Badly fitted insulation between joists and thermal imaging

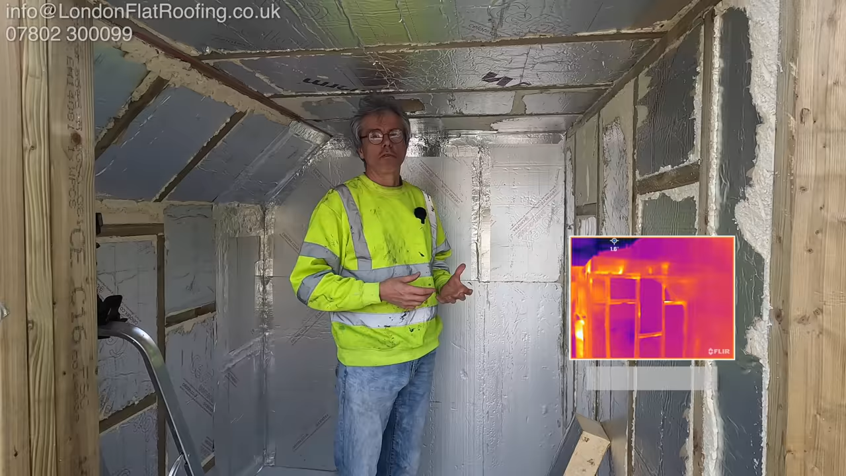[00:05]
loft conversions, through light fittings. I've showed you this one before. I've purposely installed the insulation
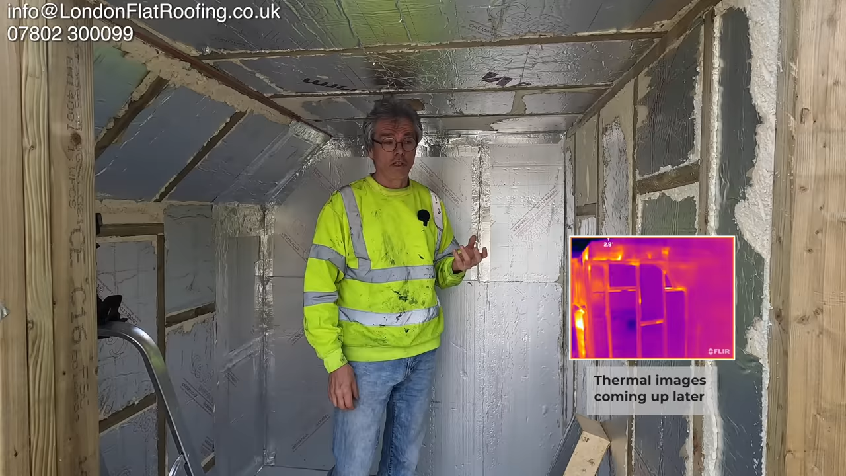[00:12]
in here incorrectly so I can use a thermal imaging camera to show you the heat loss from this.
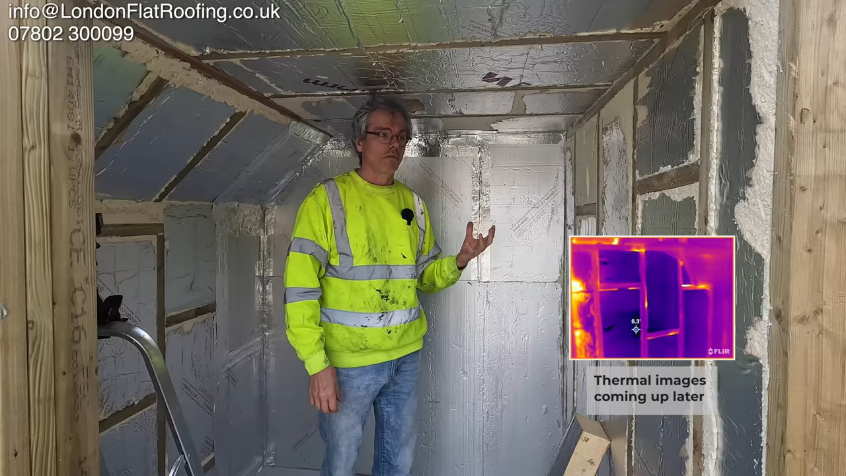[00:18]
Later I'm going to show you the air movement through it all and why you need to be putting a vapour barrier, continuous vapour, incorrectly installed over the top. But let's just talk about the thermal element of this and why this is incorrect.
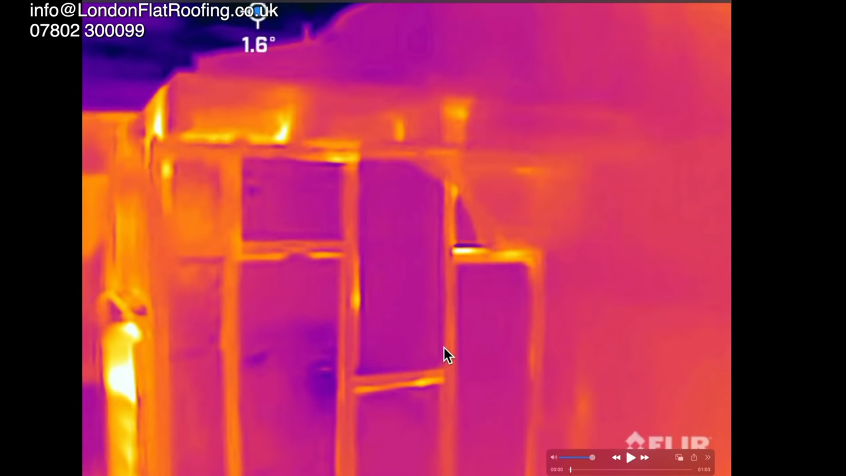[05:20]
We can see massive heat loss coming through that section, that section on the top, but everywhere around. The frame obviously has also got a lot of heat loss to it. The insulation does quite well when you look at it.
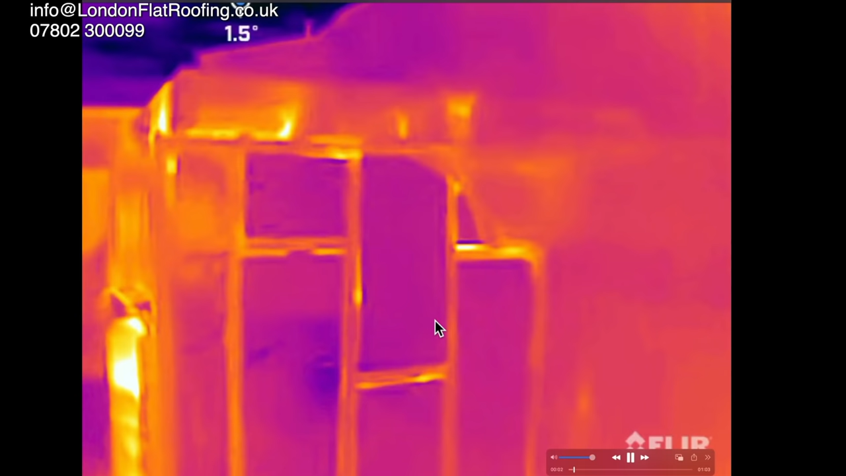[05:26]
Let's run this video and we can just see a little bit more of what's going on. But it's the main area at the top here and here which is just amazing.
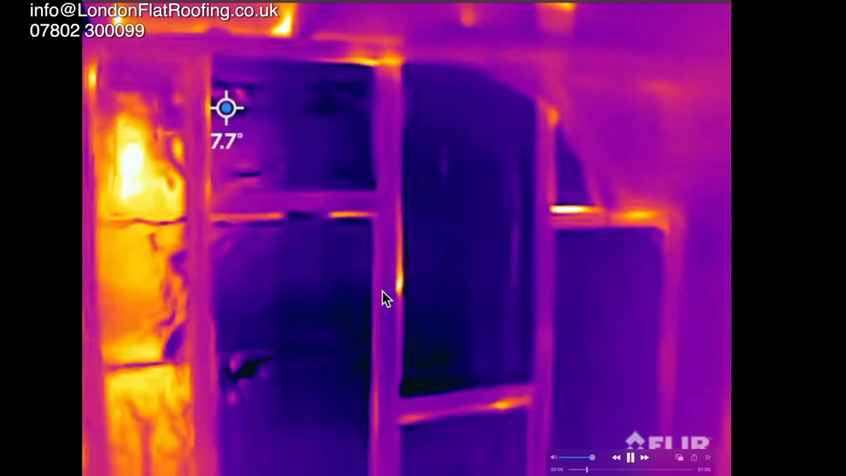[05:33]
And of course we had that small area there as well where there was a gap, a big gap there where the foam hadn't come all the way through. So we just run this forward a little bit faster.
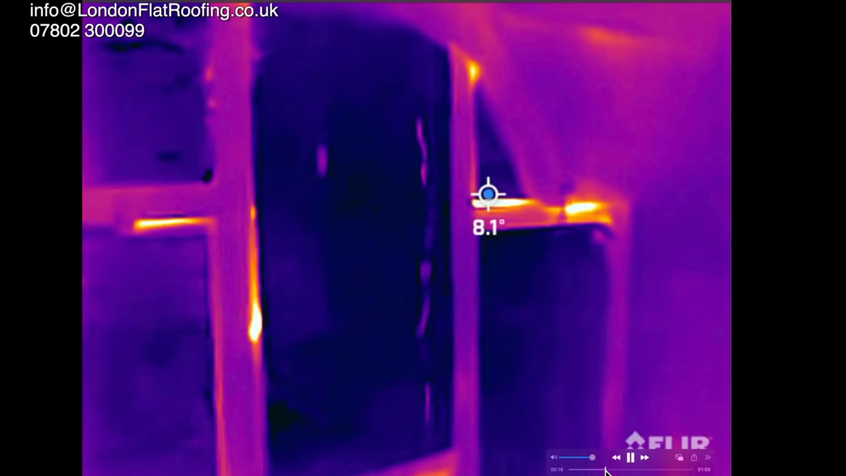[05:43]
And we can see here that this is the shadow of my body being reflected off of the silver.
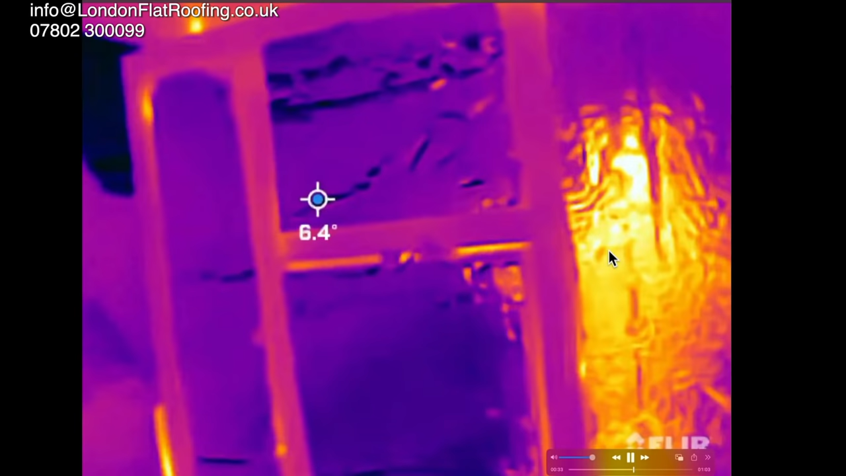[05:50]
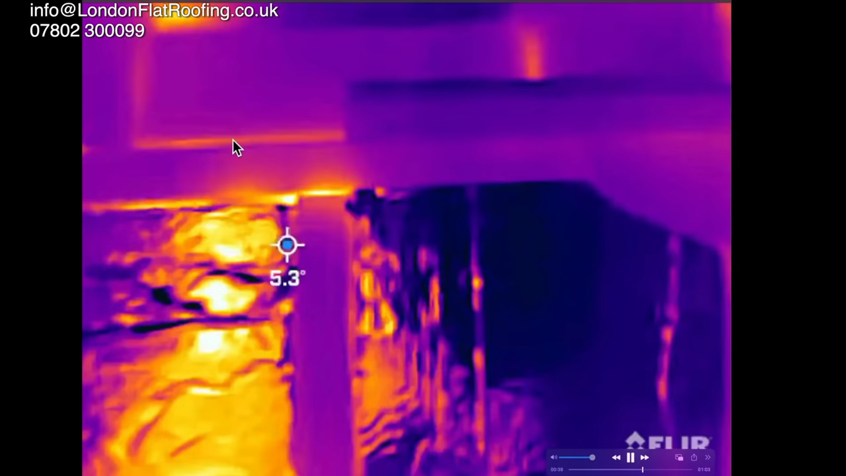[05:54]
Now as we move up to this top section up here, if we look, we can see there's something going on just inside where the insulation is in the second slot.
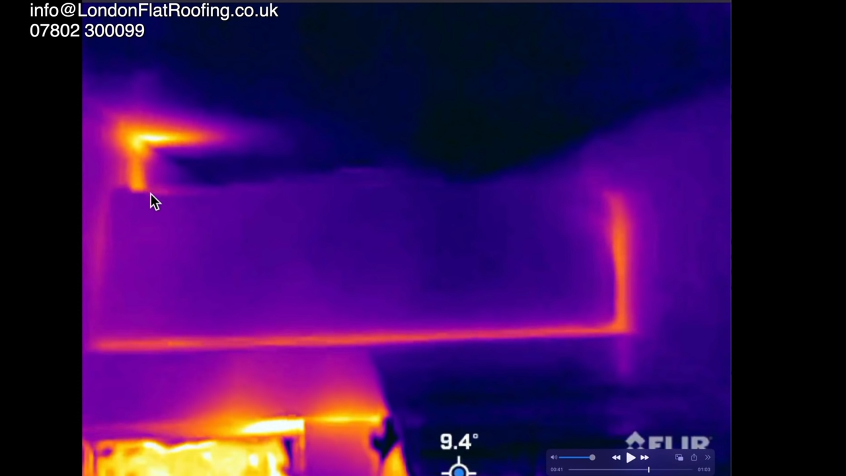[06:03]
You can see the heat has come through there. That will be because not only is there a gap there, but we've got a problem with air movement and that's the hot air going up and hitting the back of the cold roof.
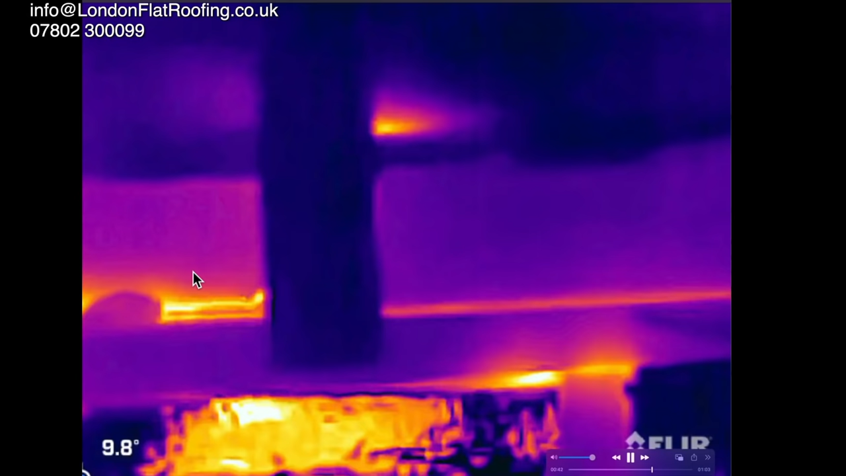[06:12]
And then when we move over to this particular one,
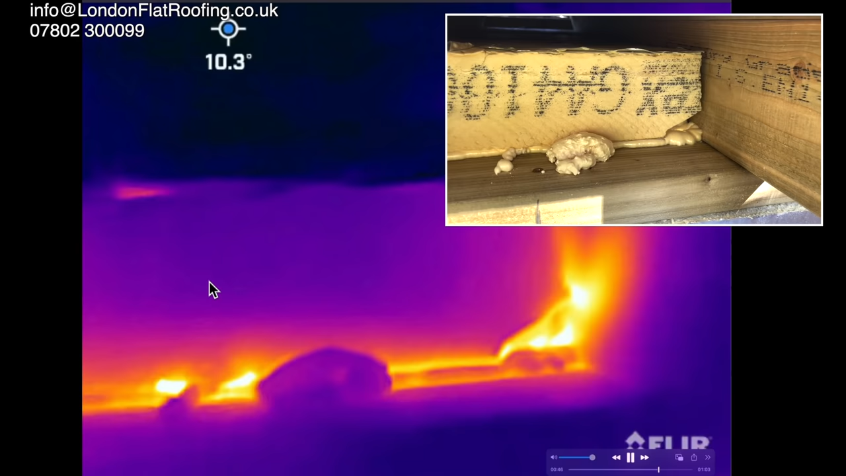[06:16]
you can see the insulation doesn't come right to the edge. Lots and lots of heat being lost through that edge because it's just not firmly correct.
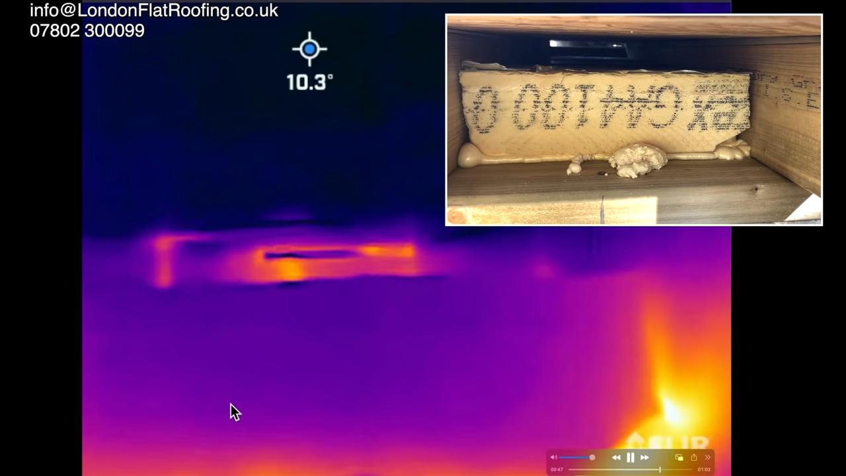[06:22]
We look inside, down inside that 50 mil cavity. Again, we can see on the, you know, it's self-evident. People just don't get to see this.
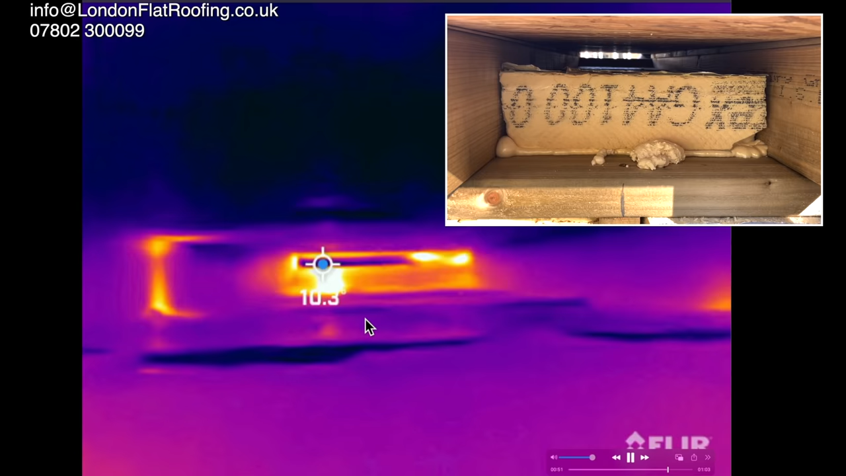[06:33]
It's just amazing how much heat loss there is. Now let's look at the top roof and I'm now looking down on the OSB
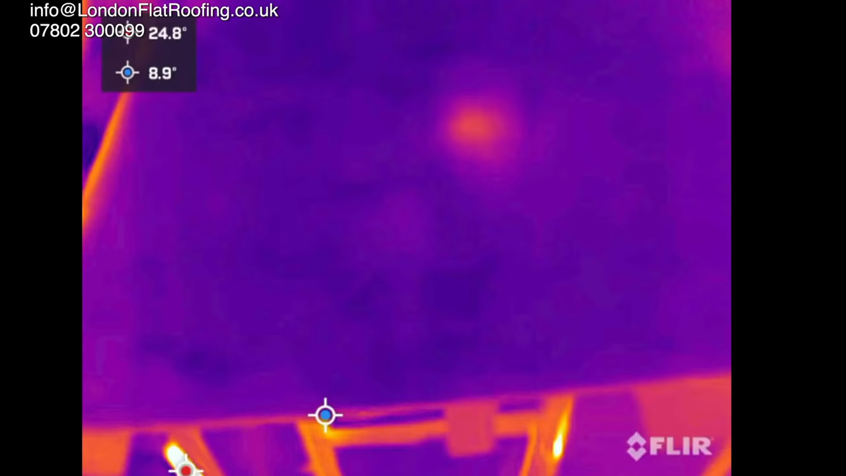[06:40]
on the top and we can see the heat that is transferring through.
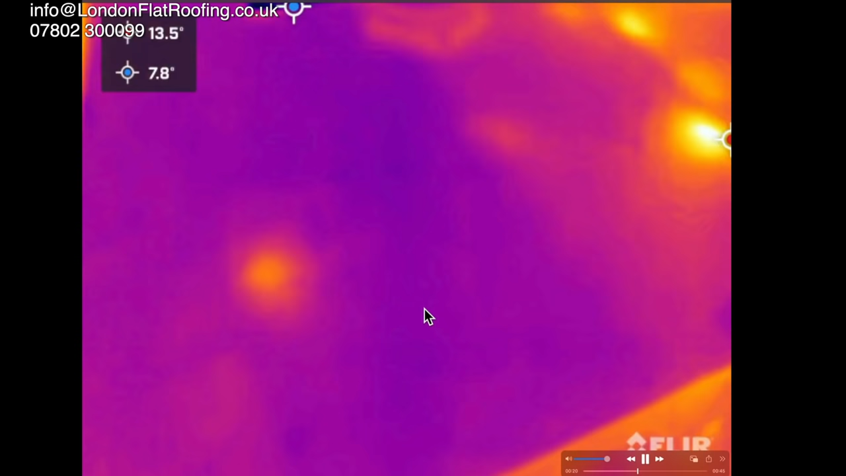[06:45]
Even though that we have got a 50 mil vented space,
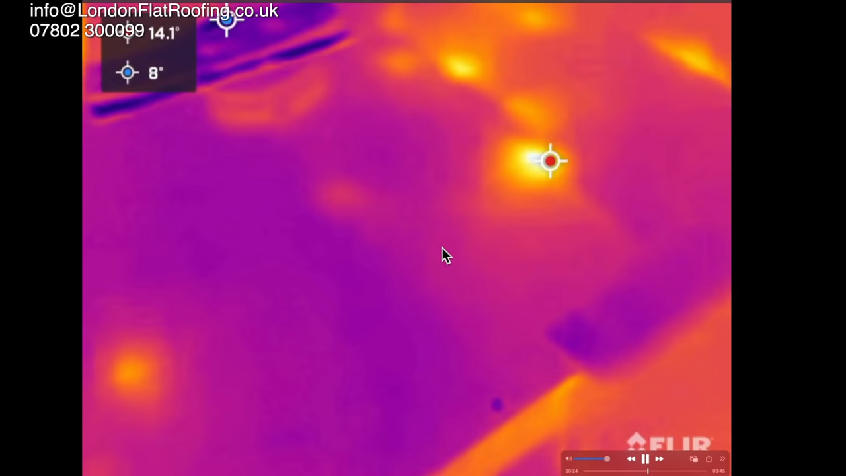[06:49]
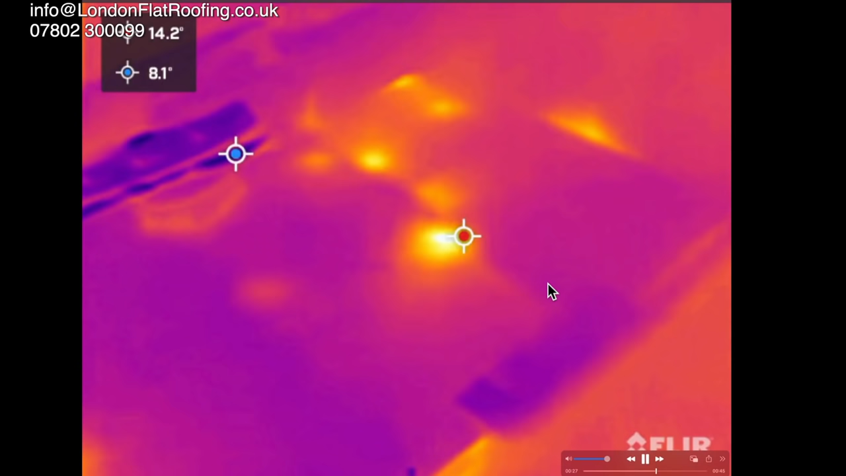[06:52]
that's the amount of heat that's being lost outside of the roof itself. This is where we've got the cutouts for the lights inside.